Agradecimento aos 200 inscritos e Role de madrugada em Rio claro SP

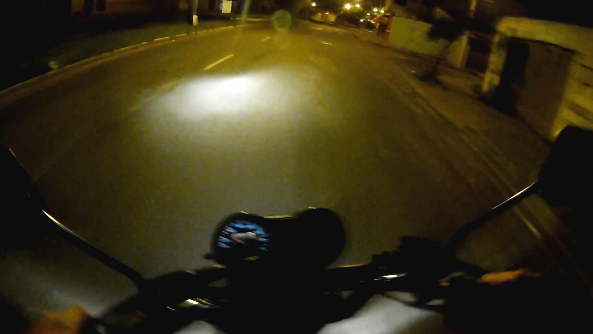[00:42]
Outra coisa que eu tô fazendo à noite aqui também galera, me testar essa câmera aqui à noite, aproveitar que não tem ninguém pra rua, ver como que fica a imagem noturna dela. Então, já vai deixando seu like aí, se inscreve quem é novo aí no canal, ativa o sininho aí, até eu sempre vídeo novo aí pra galera.
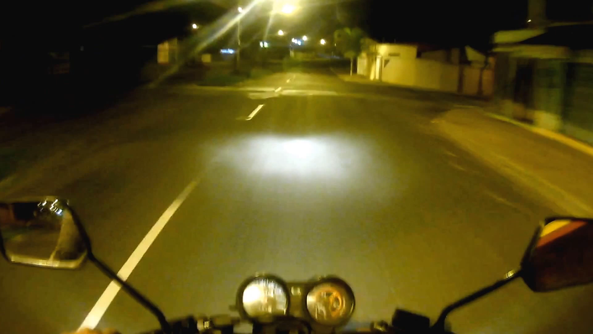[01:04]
Dizem aí o que vocês estão achando aí da câmera, se é boa pra gravação noturna, mas enfim eu vi que vocês gostaram, vocês falaram que era, elogiaram, falaram que era boa. Então, deixem aí seus comentários sobre a câmera à noite.